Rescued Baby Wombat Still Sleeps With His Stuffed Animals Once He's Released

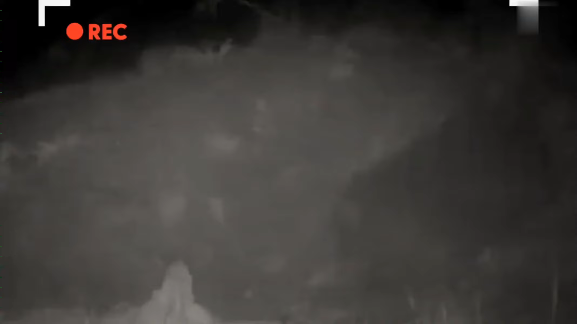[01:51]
He was a little anxious when he first went outside to sleep for the first time. But we did have a wireless camera so we could watch him from bed. At least he had stuff and toys while he was out there.